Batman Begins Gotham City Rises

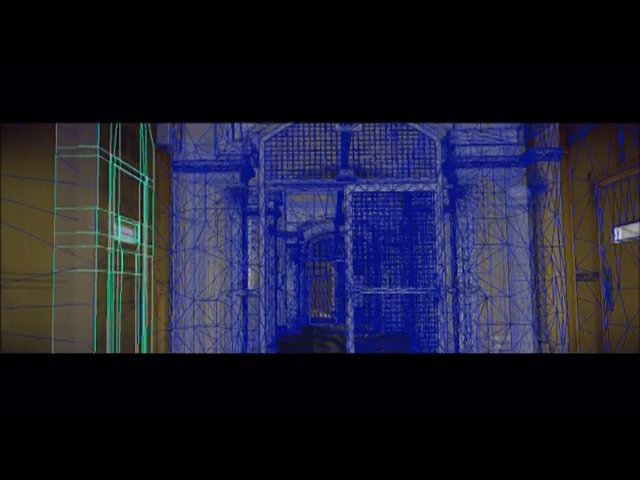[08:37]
It's used by the military and also used in visual effects all the time now. And it records the three-dimensional shape of the environment.
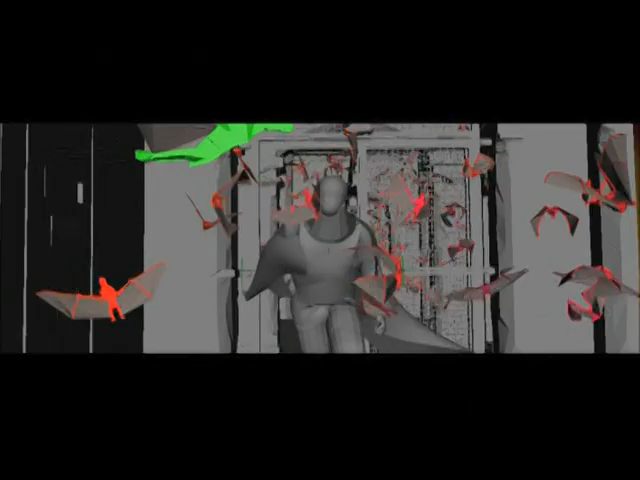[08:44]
So by doing this, we can basically build a 3D version of the set. And then we can use that to sort of have the bats avoid objects...